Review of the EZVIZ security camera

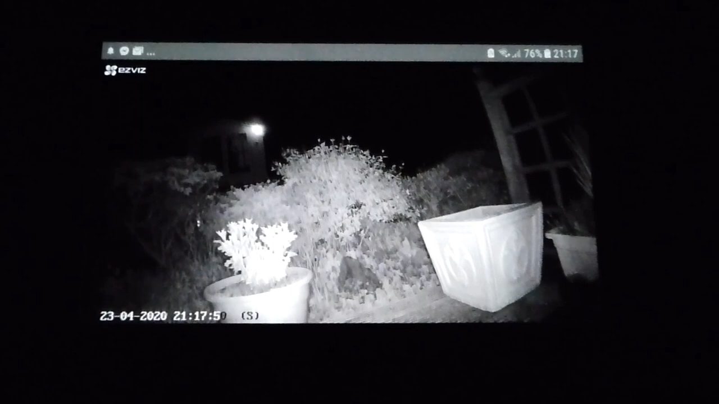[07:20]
fantastic as you can see Jan will put some lights on in the summer house up the top there now and you'll see that light up there we are look at that anyway fantastic as I say really good